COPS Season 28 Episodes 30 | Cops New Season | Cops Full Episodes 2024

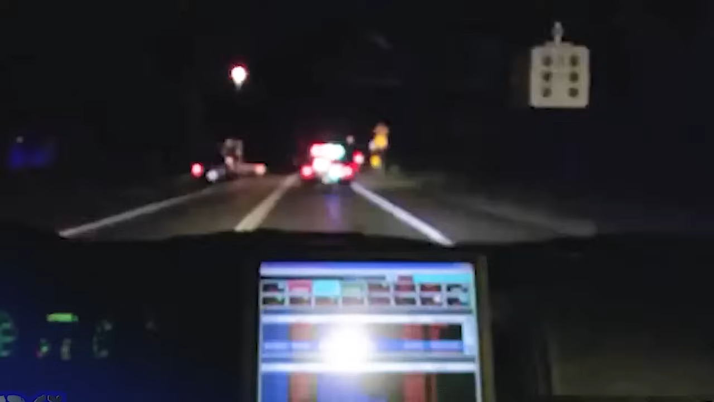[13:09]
Approaching 394 interchange. We're approaching the 394 interchange now. Westbound 394.
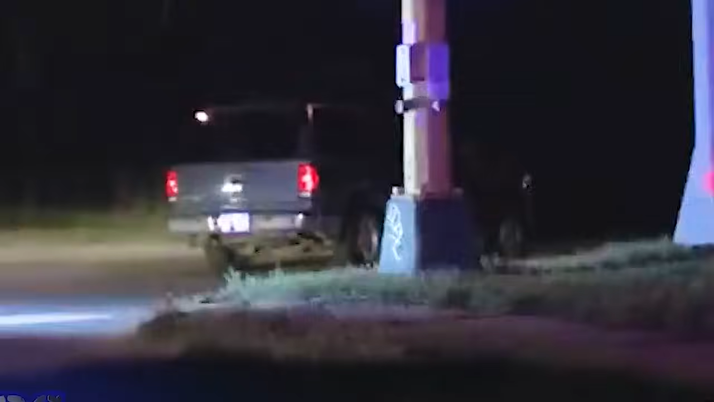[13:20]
Westbound on 394 from Penn. Just stayed in there.
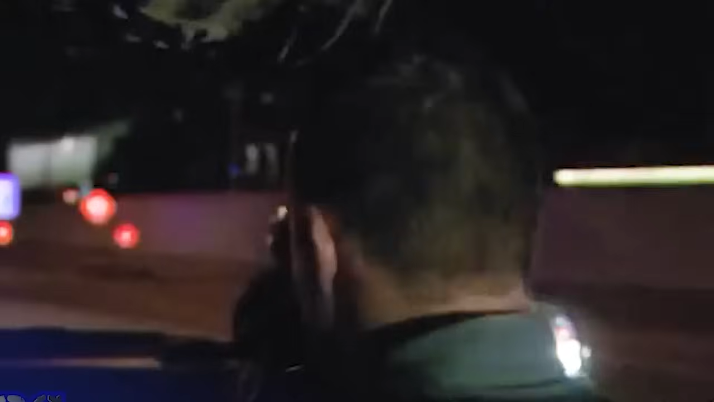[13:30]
The trooper coming up on your left.
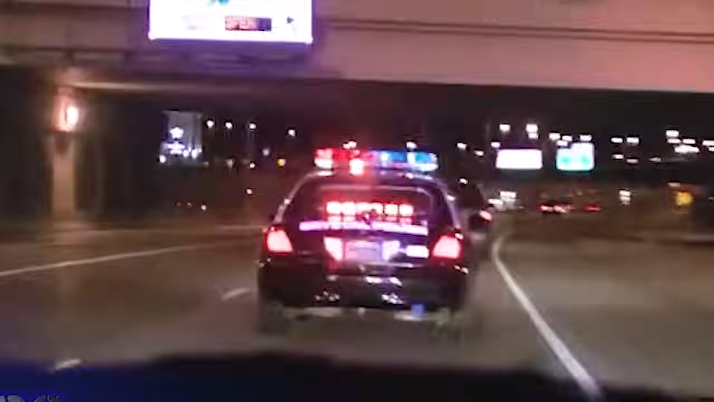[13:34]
To westbound 394, trooper coming up on the left. 339, trooper. Come out in the lead. 374 is in the lead.
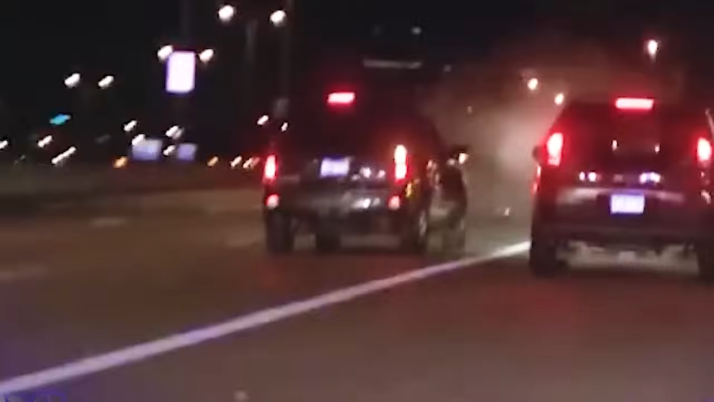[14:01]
He rolled. He's rolling. Crash location. Location.